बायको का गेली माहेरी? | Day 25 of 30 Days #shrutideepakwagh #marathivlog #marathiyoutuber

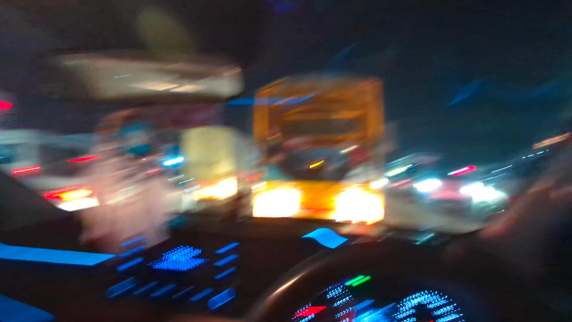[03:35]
गर्मी आ गई है, गर्मी और ये ट्रॅफिक कोई खतम नाही हो रही है.
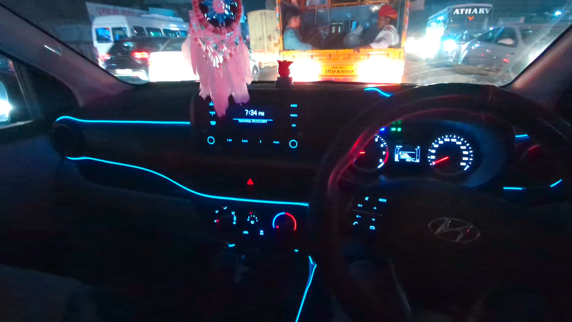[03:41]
पण आपण आपली लाईटिंग बघा, काय खतरनाक वाटते, भारी वाटते, एकदम भारी. चला चला, ट्रॅफिक सुटलेली आहे.